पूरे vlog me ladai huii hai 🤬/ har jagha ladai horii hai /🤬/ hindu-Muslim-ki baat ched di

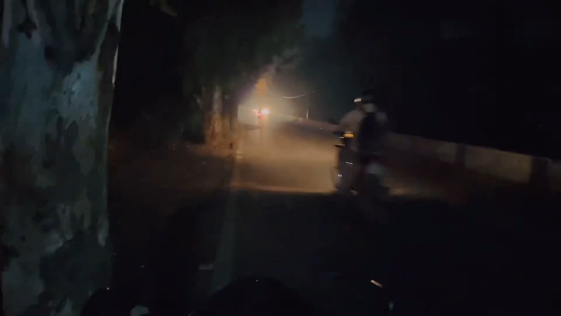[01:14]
अभी हमें जगतपुर गाँव, बिल्कुल खेड़ गाँव है भाई, अंधेरा है यहाँ से लेके वहाँ से लेके यहाँ तक पूरा,
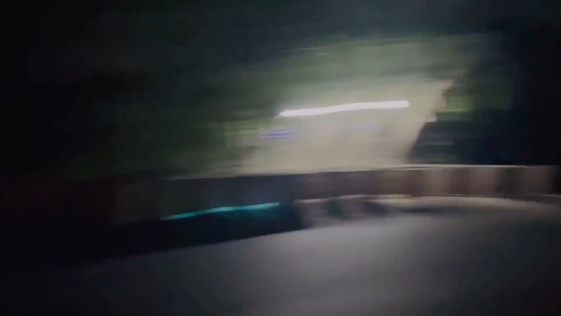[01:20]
अभी तो और आगे अंधेरा है, गाड़ी को जाने दो फिर दिखा दूँ तो मैं अंधेरा कैसा होता है।